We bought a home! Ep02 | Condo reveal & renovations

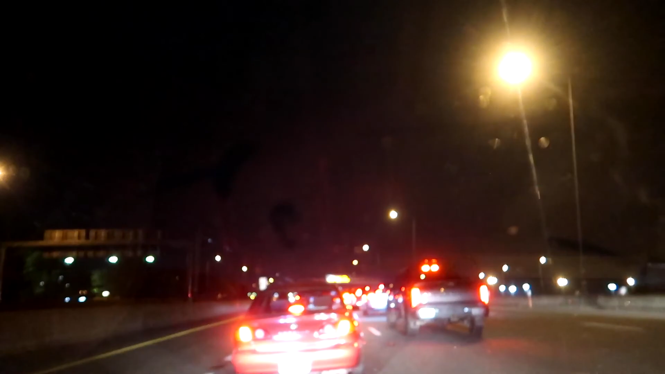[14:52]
just i guess look out there and see all cars yeah so back the z71 black carpet just pulled in yep should we pull in in front of it that one all right